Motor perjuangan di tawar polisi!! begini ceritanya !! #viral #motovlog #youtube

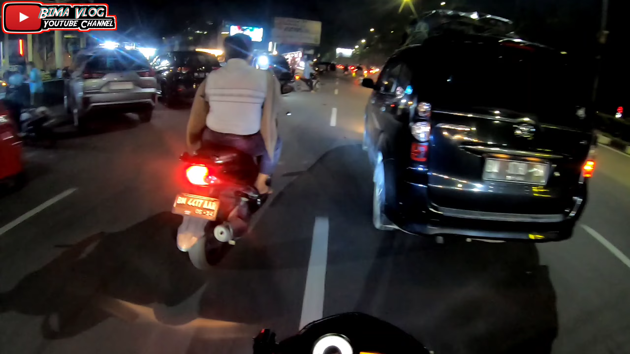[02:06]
Jadi mic yang gua pakai sekarang ini mungkin nggak sama seperti biasa ya guys. Yang seperti biasanya itu apa? Dia lebih jelas ke knalpot satu, ke suara gua satu. Jadi yang ini dia yang jelasnya cuman ke suara gua.
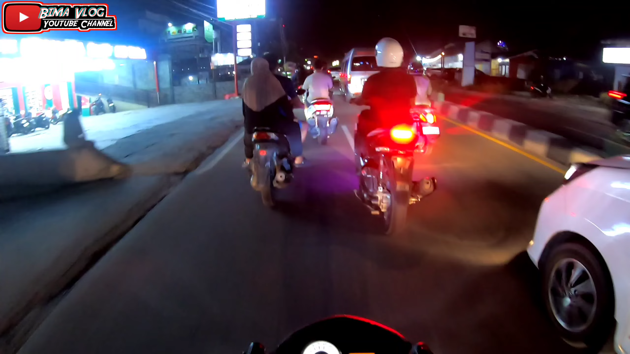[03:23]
Jadi ya mungkin ada embun-embun yang masuk ke dalam lensa, masuk ke dalam GoPro-nya. Jadi ya dimaklumin aja. Karena GoPro Hero 4 itu termasuk GoPro yang bisa dibilang lama ya guys ya. Oke, ini dah gua mau masuk Simpang 3. Depannya di sebelah kanan gua ini Pasar Malam. Yang biasa-biasanya anak muda mudi ke sini ya guys. Waduh, macet. Macet guys, macet.
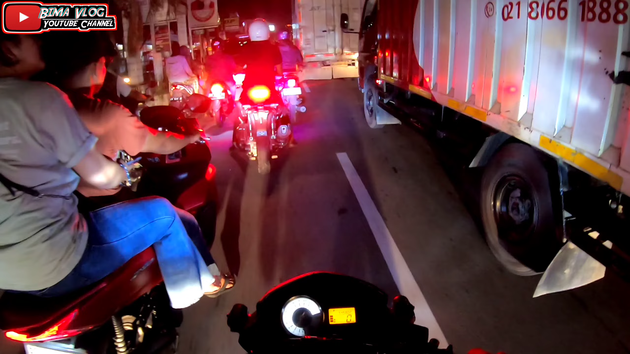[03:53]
Begini sih yang namanya apa ya? Kalau bagian kopling tuh cepat haus tuh ini nih. Ayo Pak, masuk Pak, masuk. Mantap. Ya gitu Pak. Zigzag, zigzag, zigzag, zigzag.
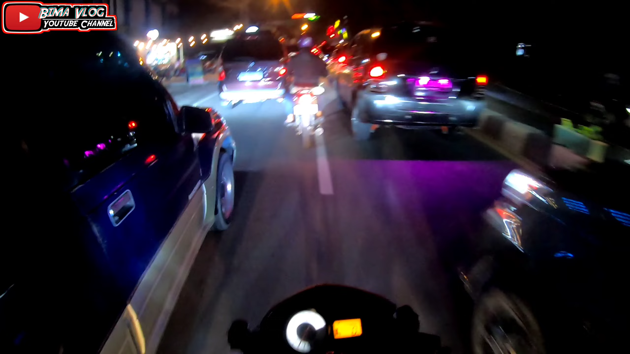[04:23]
Lampunya merah guys. Ini bisa membuat kopling cepat haus sih. Apalagi bagi yang belum bisa.
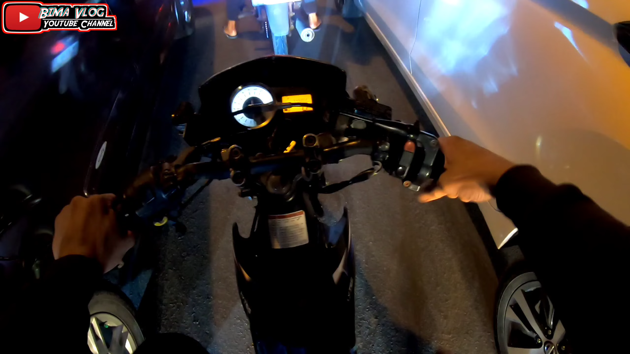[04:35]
Apalagi yang belum bisa memakmi lihai dalam berkopling gitu.
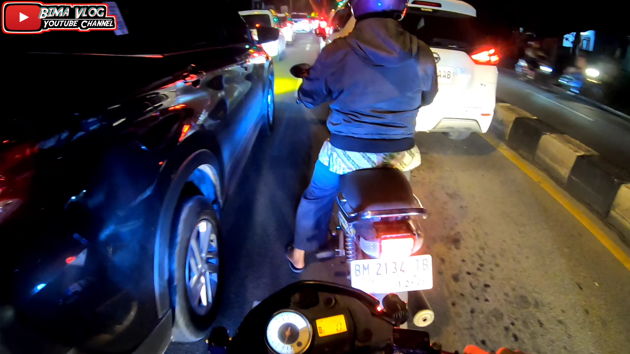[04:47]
Oke. Dan di depan gue ini ada Wisma City Smart Anjau. Ayo yo para suhu-suhu yang pernah menginap di sini, beristirahat di sini. Tidak tahu sih gimana pendapatnya.
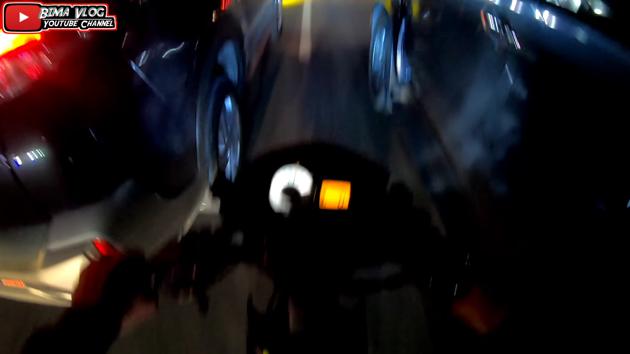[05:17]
Wih gila ramai, Cok. Kok bisa ramai gini ya? Maunya dibuat playover sih ya. Gila, ramai padat.
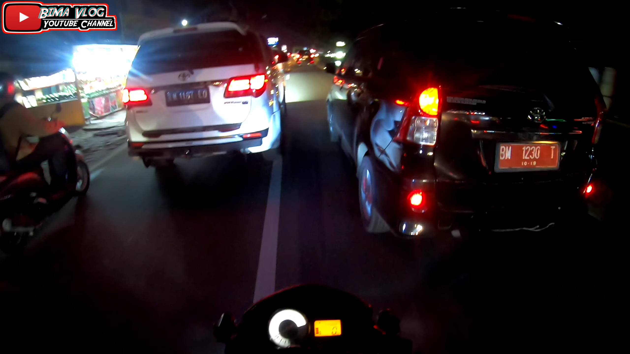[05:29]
Ada plat merah, Cok. Mana tahu booster. Enggak lah anjir. Booster pakai plat merah. Gila, gua kira ini yang membuat macet. Itu yang membuat macet.
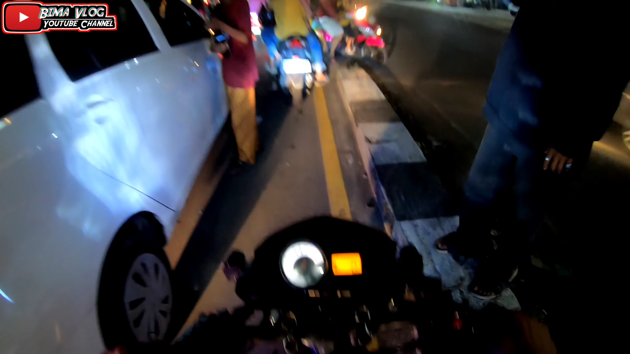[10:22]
Oke, okay, kita mau beli belok kanan ya.
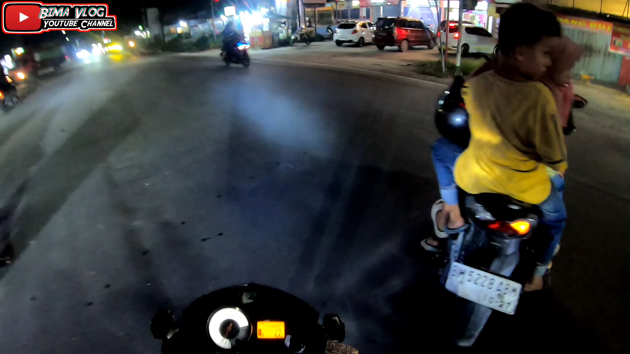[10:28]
Tengok adek nih, lucu. Yang diliatinnya lucu nih gak ada. Yang diliatinnya orang apa itu, yang bersih-bersih itu, yang ngamen Kartama kayak. Ya Kartama sini ya guys ya. Ya sih Kartama sini sih ya. Gua dulu, gua berhenti dulu lah di masjid. Nanti dulu guys ya.